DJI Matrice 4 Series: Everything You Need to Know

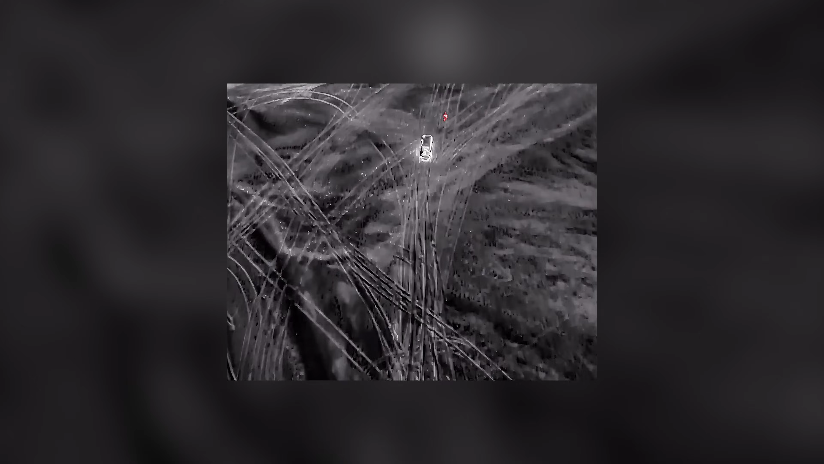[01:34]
As the name implies, this model also includes an infrared camera with a resolution up to 1280x1024 when using the high-res mode feature,
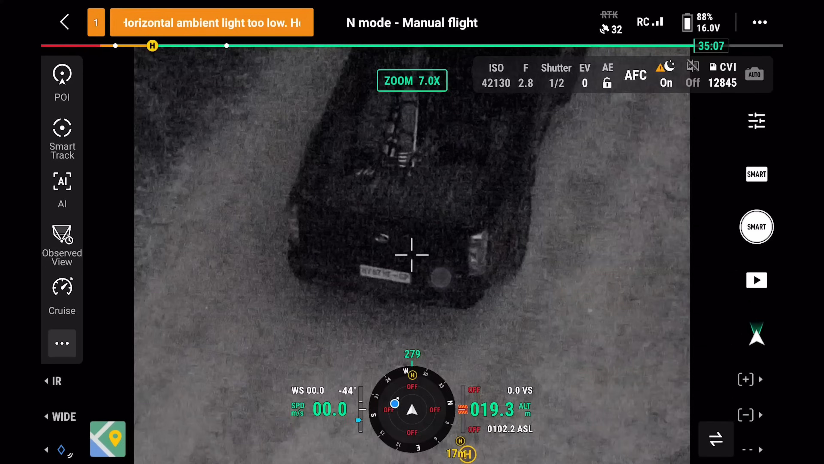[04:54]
The Matrice 4 series comes with two night scene modes, black and white night vision and full color night vision.